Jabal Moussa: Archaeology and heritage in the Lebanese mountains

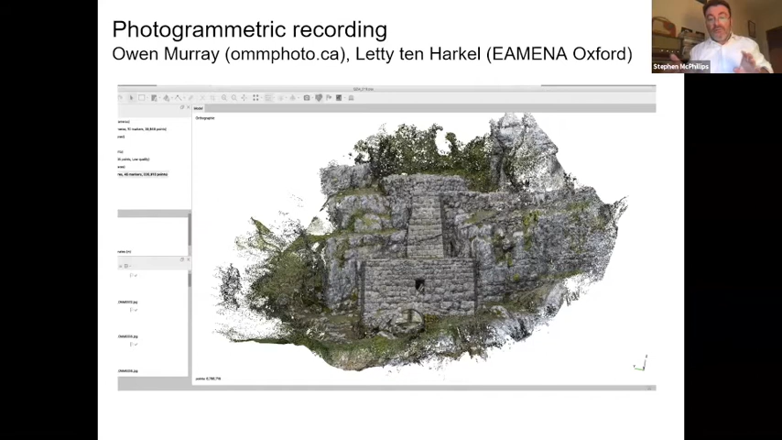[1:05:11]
to do a 3d model and really look at how this this this building works because it's so well preserved we have all of the the uh the water supply channels the wheelhouse um and the the water wheel uh still in place if you go to the next slide sorry jim